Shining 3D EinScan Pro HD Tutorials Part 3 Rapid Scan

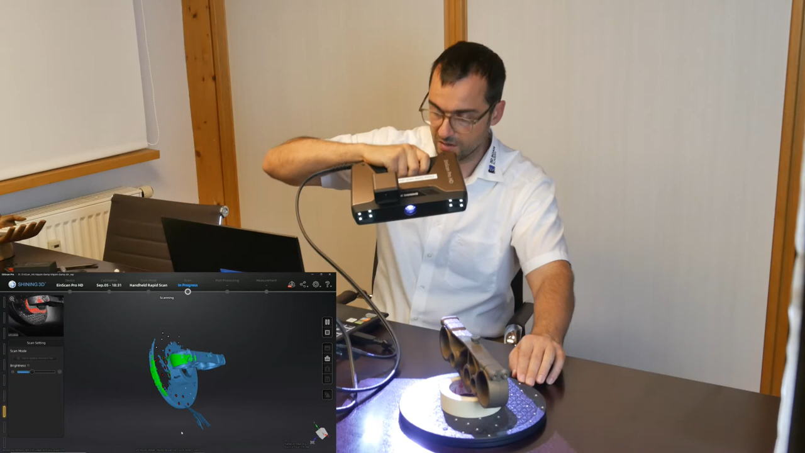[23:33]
And you will have to make sure if you are not using markers on the object, that you always will have some of the environmental markers visible in your scan field. That means as well, experiment a little bit, how I can capture the areas,
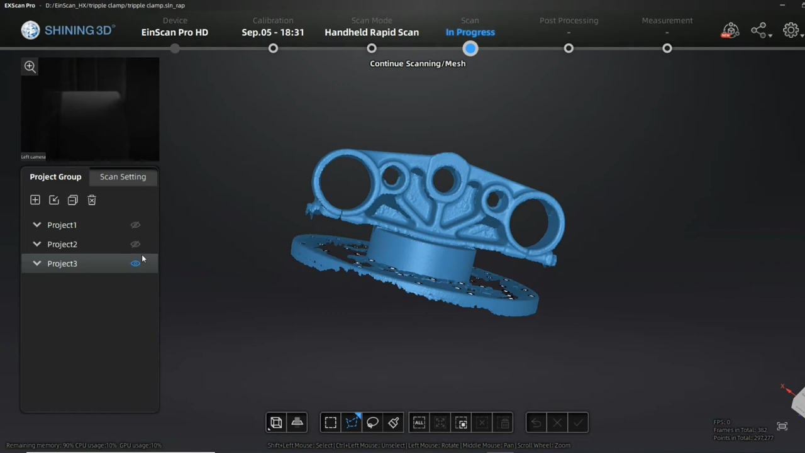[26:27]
After I push the stop button, I have here the overview of my different scan views. I can show and unshow them.